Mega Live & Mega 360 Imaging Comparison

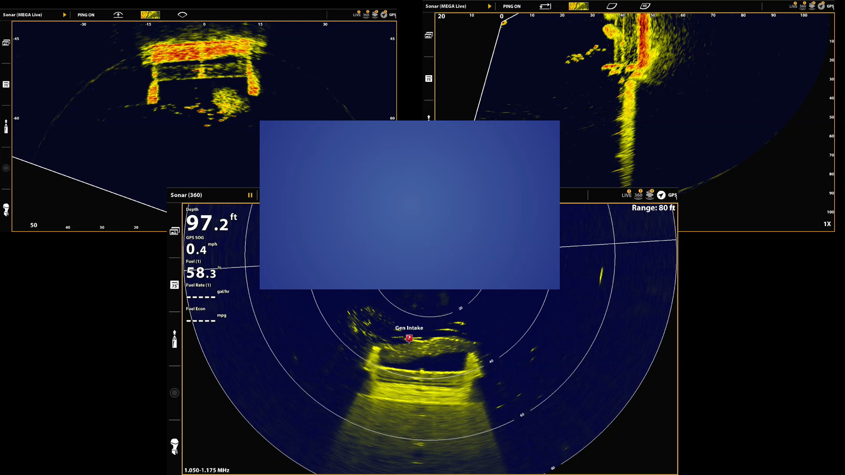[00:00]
On screen: depth 97.2 ft, speed 0.4 mph
Welcome to another MEGA Live video. This video is going to be a little different than my previous ones. Today we're going to take a look at a structure that has both fish and bait fish around it.
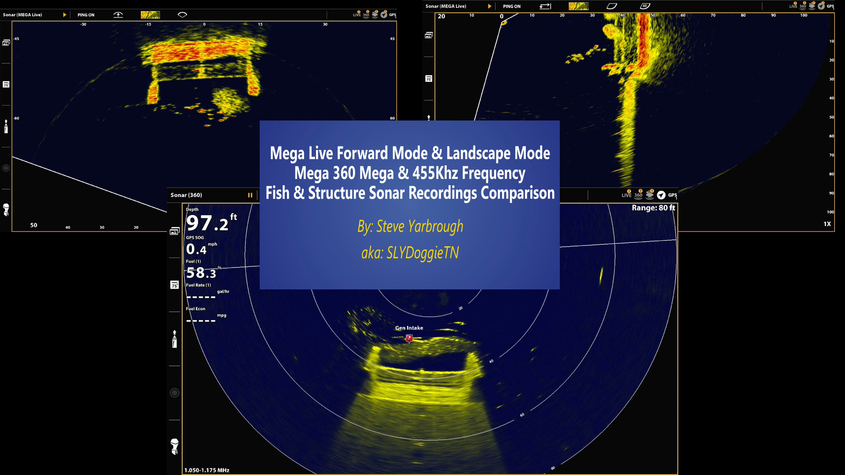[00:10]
On screen: depth 97.2 ft, speed 0.4 mph
We're not only going to look at MEGA Live but we're also going to look at MEGA 360 and how these compare. Before we jump into the sonar recordings let's talk a little bit about the structure itself. Basically it's a water intake tower for a generator at the dam at the my local lake. It goes from the surface, actually above the surface, all the way down to 150 feet. The bottom third of the tower is actually the
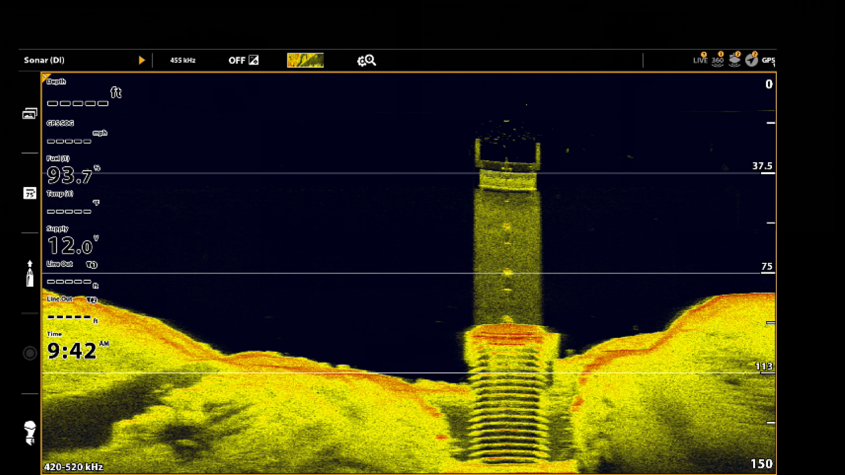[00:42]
water intake grate itself and above the water is an access building that gives it gives access to the generator intake. I'm going to take a look at four different sonar recordings.
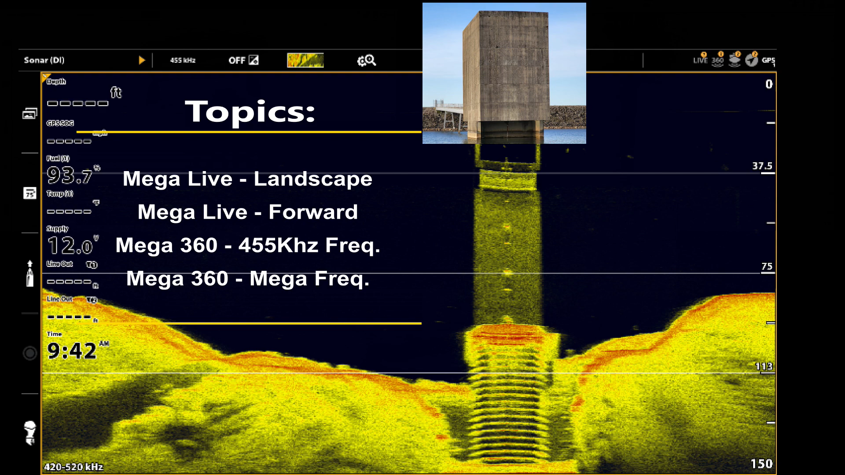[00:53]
One of MEGA Live in landscape mode, MEGA Live in forward mode, MEGA 360 and 455 kilohertz frequency, and MEGA 360 and MEGA frequency.
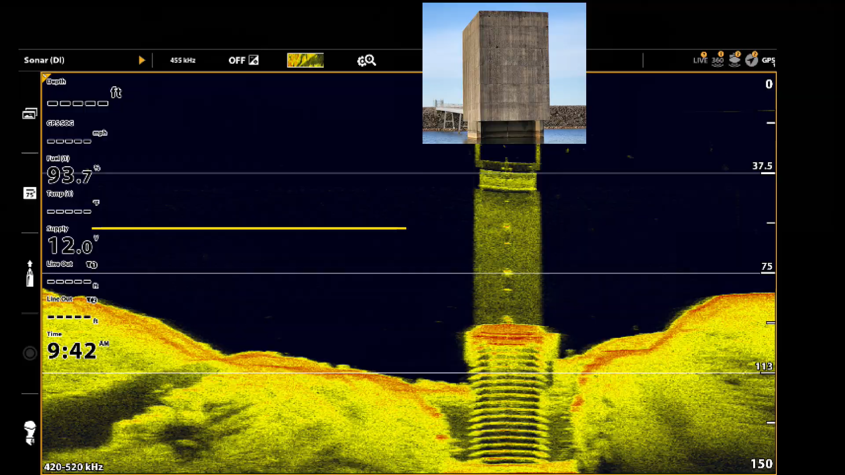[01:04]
This is a still of the MEGA Live landscape mode and you'll see how close it compares to the down image that I've been using.
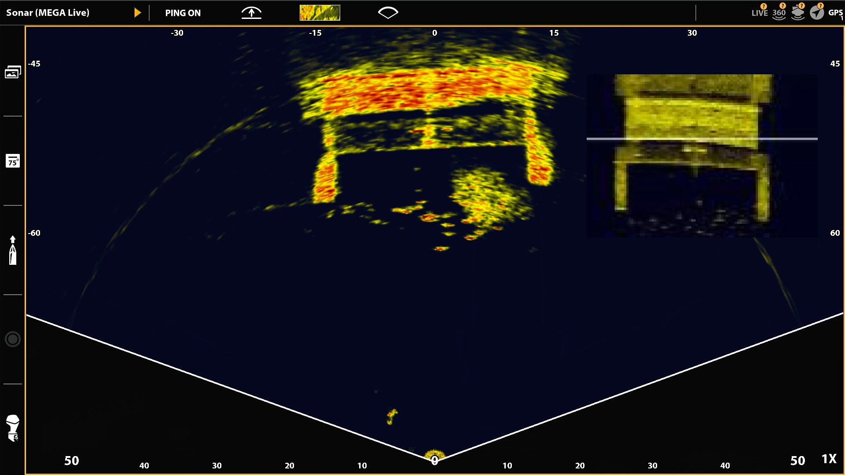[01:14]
There's a bait ball at the right and there's fish out in front of it.
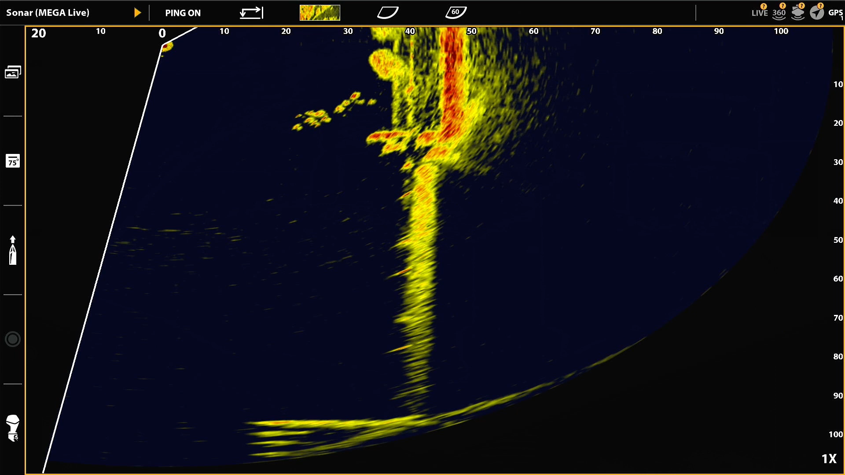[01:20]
This is a still of the forward mode and I had the range set to 110 foot forward and 110 foot down and amazingly you can see all the way down to
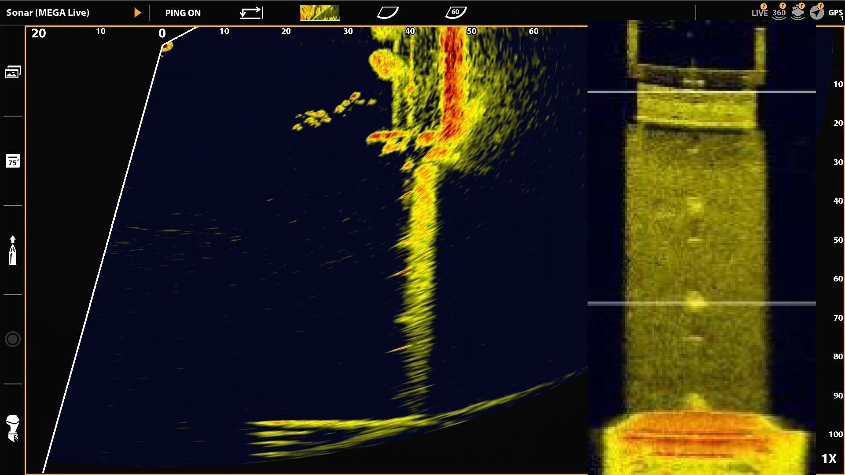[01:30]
the 110 foot and the start of the grate as you can see from the overlay of the down image. And finally this is a still from the MEGA 360 image that I took and you can see again from the down image overlay how well that represents what the down image shows. And again this has a school of bait above it and some fish.
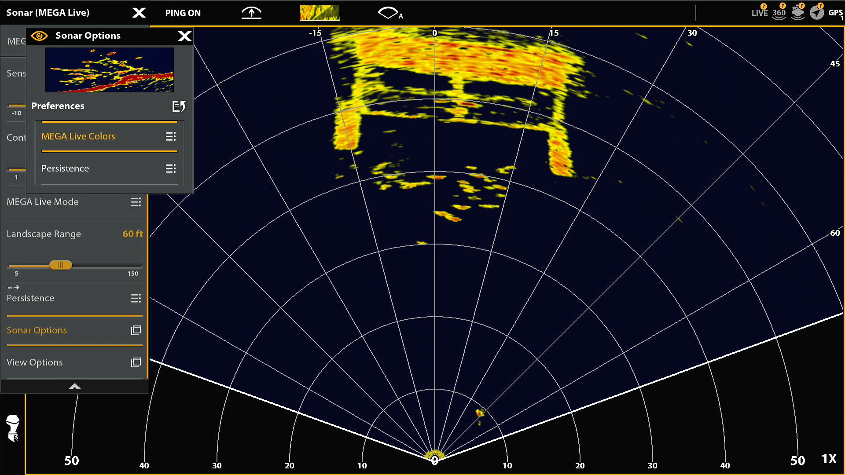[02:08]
The dynamic contrast I'm using for this is a one and I'm using a color palette of 11.
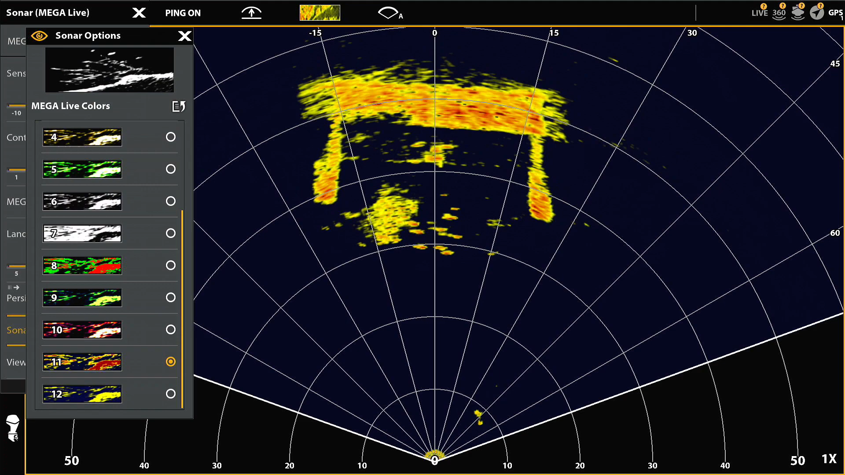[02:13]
The sensitivity is six,
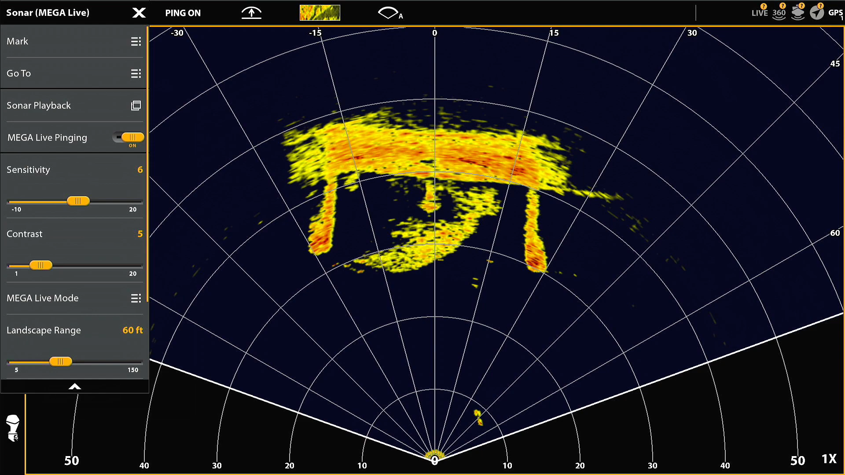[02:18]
contrast is five, and I've got the range set to 60 feet although I changed it to I recorded it at a 110. You'll see as I'm lowering and raising the sensitivity what impact that has on the structure as well as the fish. For me the six and the five was optimal for this one.
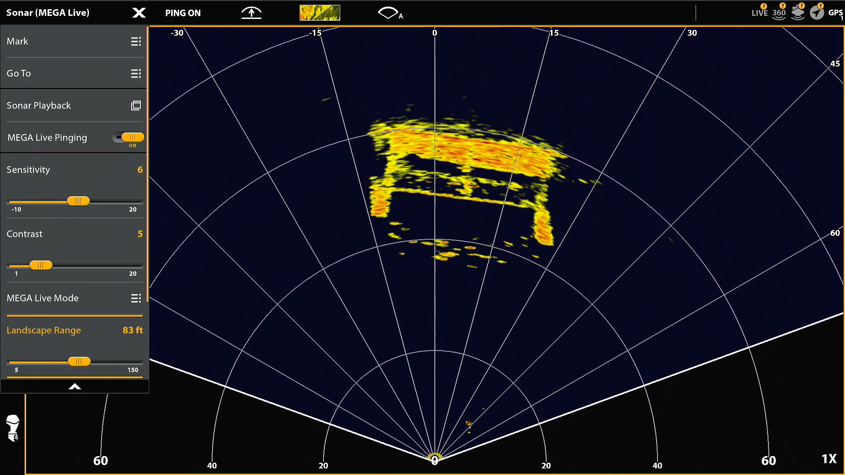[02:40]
Now I'm moving the landscape range out to the 110 that I recorded this at because I'm going to start moving away from the structure to see what happens to the fish, how far out I can pick it up, etc.
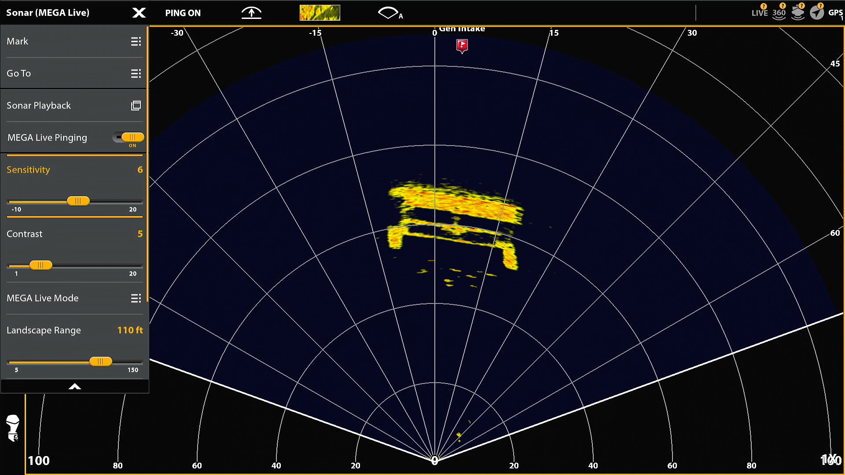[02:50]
So what I'm going to do is I'm bumping up the sensitivity as I get further and further away in order to maintain the images of the fish. So you can't really just set it and leave it on Mega Live at all, ever. Get over it, you got to make changes. So right now I'm at 18 sensitivity. The fish are starting to flicker, you know, we're out about 80 to 90 feet,
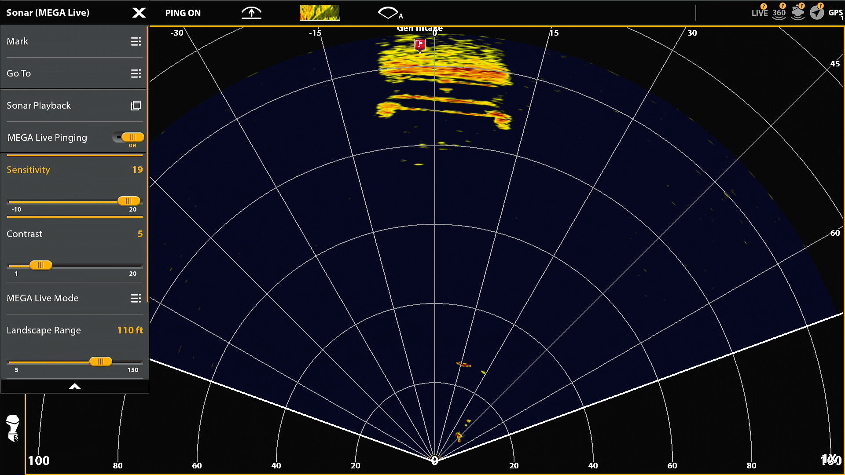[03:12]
still seeing a few fish, but you won't pick up fish as far out in landscape mode as you will in forward and in down mode. Just not going to happen.
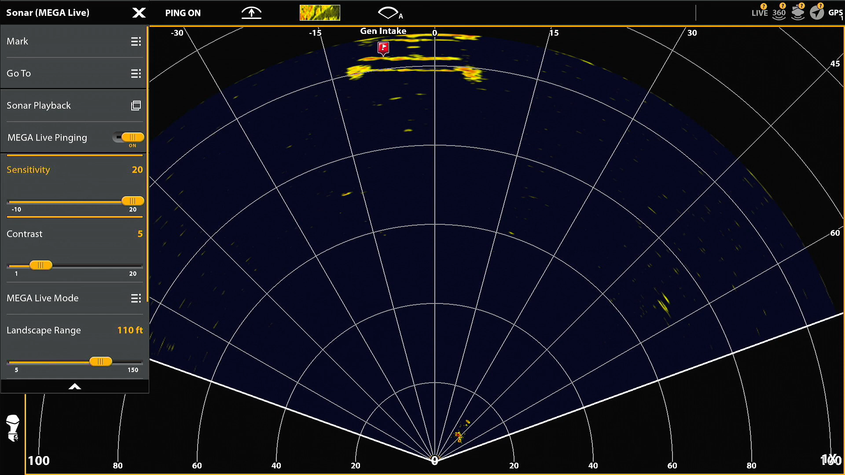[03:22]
You'll see other fish, you know, coming into play in closer range as the structure. You see the structure all the way out to the 110 foot border.